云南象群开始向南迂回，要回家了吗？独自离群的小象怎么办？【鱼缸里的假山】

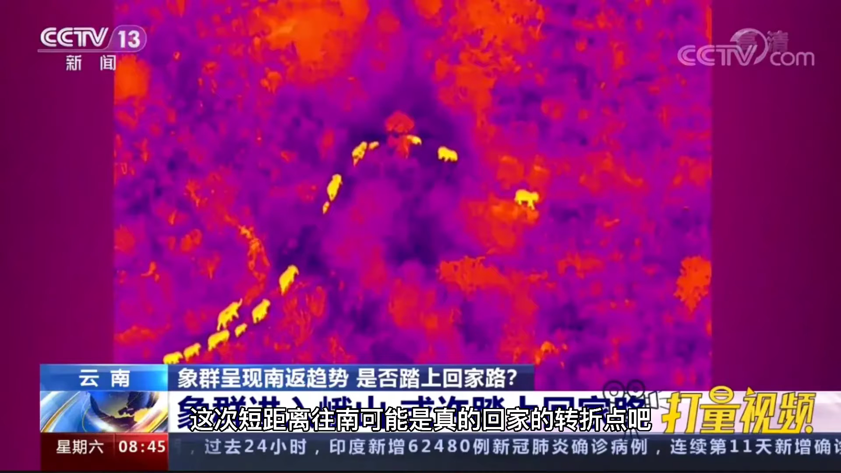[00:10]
是真的回家的转折点吧象群路上找到了一个灌溉用的小水塘他们开心坏了一起在泥坑里打滚洗